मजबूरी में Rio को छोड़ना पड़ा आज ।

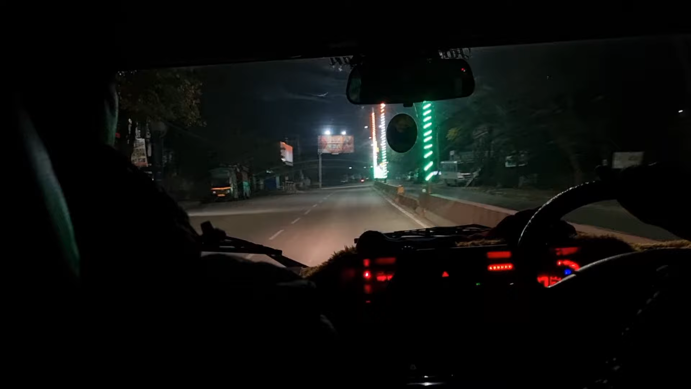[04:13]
ट्रेन भी कैंसिल करती हूँ, मेरी सुबह 5 बजे और इसके बाद ट्रेन भी ये लाल कुआ में रुद्रपुर से पहुँच चुके हैं यहाँ, और ये है वॉल्वो स्टैंड, यहाँ पे सारी वॉल्वो लग।